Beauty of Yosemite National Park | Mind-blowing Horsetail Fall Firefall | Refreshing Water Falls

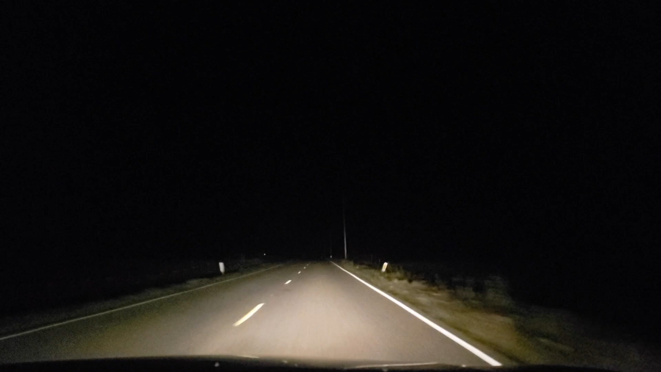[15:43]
হ্যাঁ, চারদিক পুরো একদম অন্ধকার, কোথা দিয়ে যাচ্ছি জানি না। কি গো, তোমার ভয় লাগছে? রিও তো পুরো চুপ, রিও একদম চুপ হয়ে গেছে।